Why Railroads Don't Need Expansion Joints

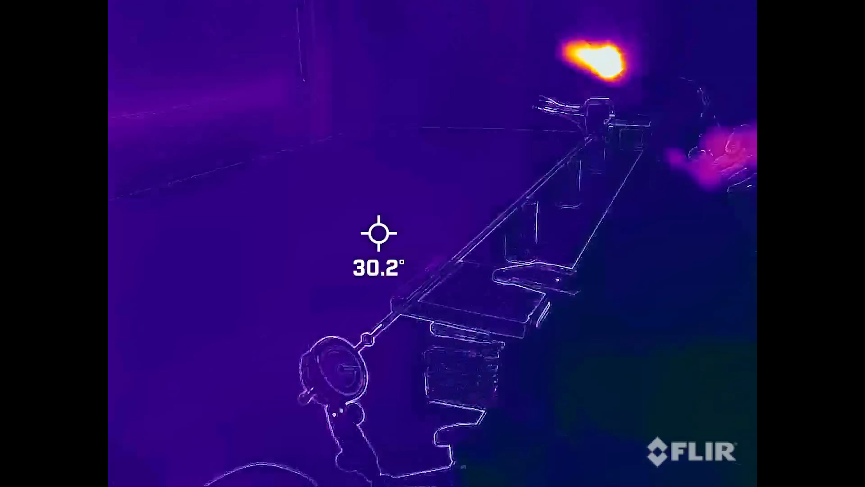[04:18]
But rather than wait for the weather to get even warmer, I'll speed things up with my sunny day simulator.
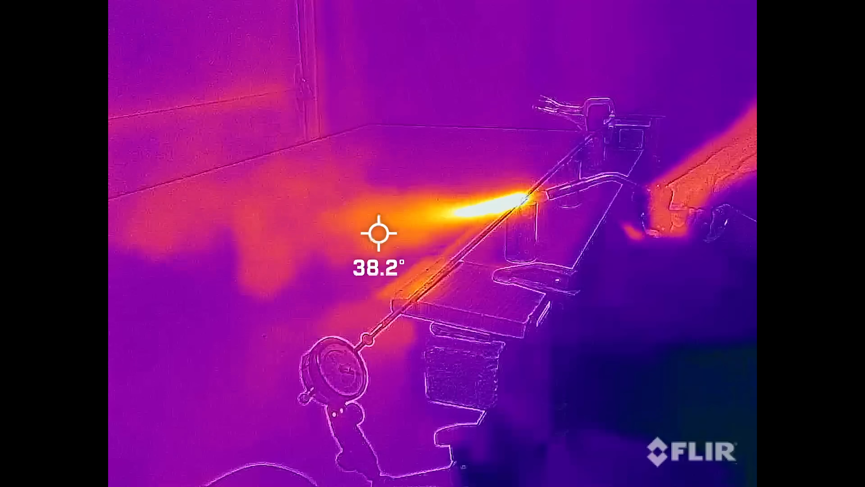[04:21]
Notice the dial on the indicator climbing steadily as the heat is applied.
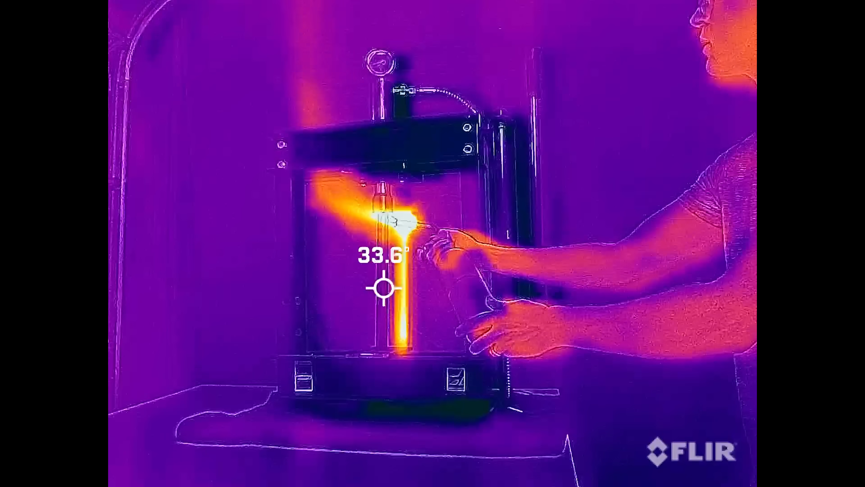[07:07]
Will the hydraulic press break as the steel expands or something else?
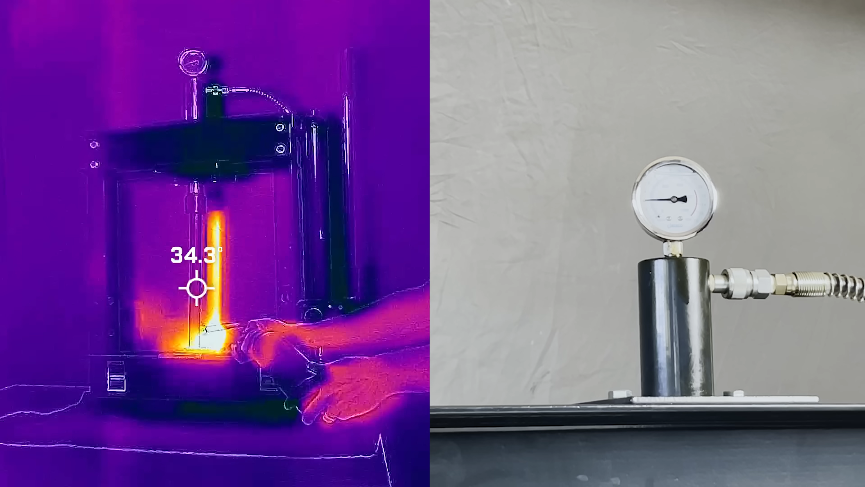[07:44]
In reality, the force required to counteract thermal expansion should have been more than that, so I think the frame of my hydraulic press wasn't quite stiff enough to hold the ends perfectly rigid.